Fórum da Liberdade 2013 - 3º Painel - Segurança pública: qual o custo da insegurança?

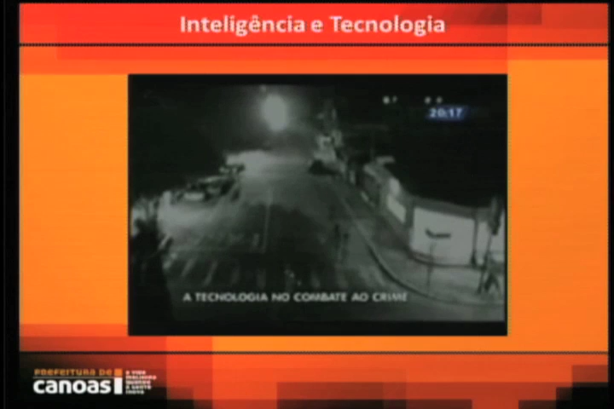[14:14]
Ele está sendo perseguido por um grupo de pessoas quando consegue entrar em um bar. Uma viatura da polícia chega no local e prende o criminoso.